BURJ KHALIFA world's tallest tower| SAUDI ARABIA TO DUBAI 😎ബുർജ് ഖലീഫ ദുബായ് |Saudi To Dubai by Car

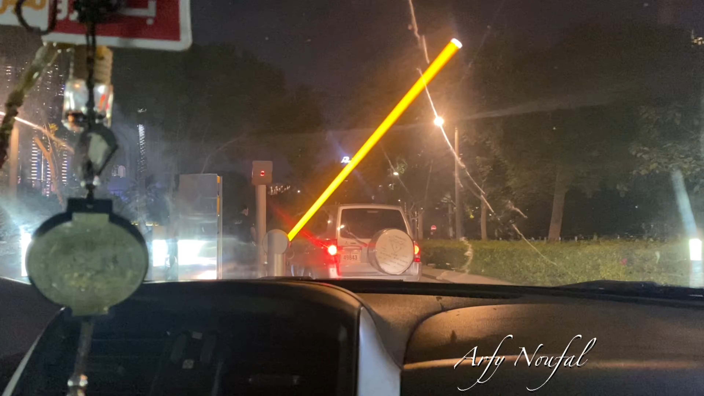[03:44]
അപ്പം ഇവിടെ അത്യാവശ്യം ചെക്കിങ്ങും കാര്യങ്ങളൊക്കെ ഉണ്ട്. നമ്മളത് കഴിഞ്ഞ് എൻട്രൻസിൽ കയറിയിട്ടുണ്ട്.
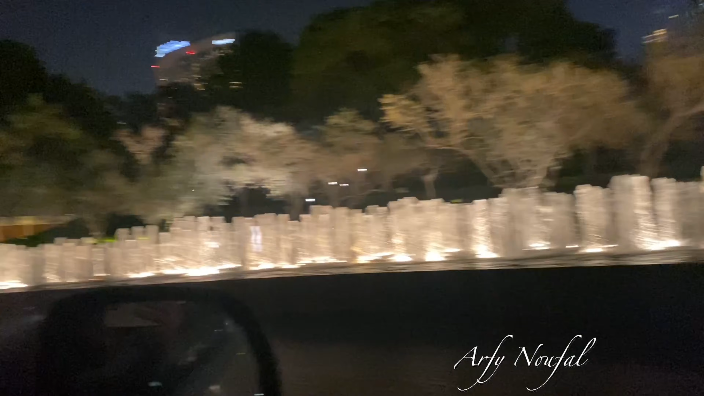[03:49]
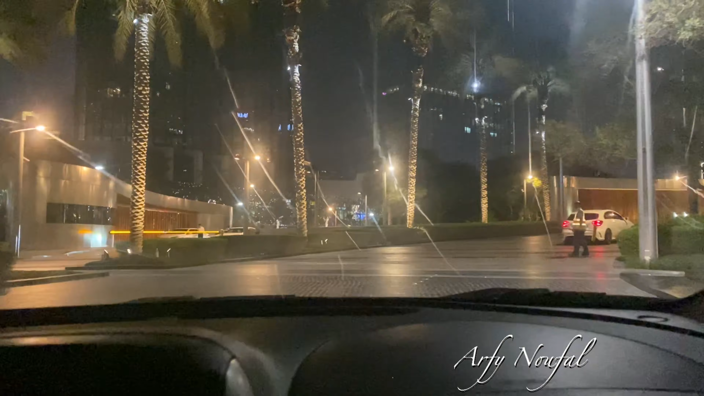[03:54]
എൻട്രൻസിൽ തന്നെ നമുക്ക് അടിപൊളിയായിട്ടുള്ള ലൈറ്റ് ഫൗണ്ടൻസും ലൈറ്റ് സെറ്റിങ്സും ഒക്കെ കാണാൻ പറ്റുന്നുണ്ട്. അടിപൊളിയാണ് കേട്ടോ.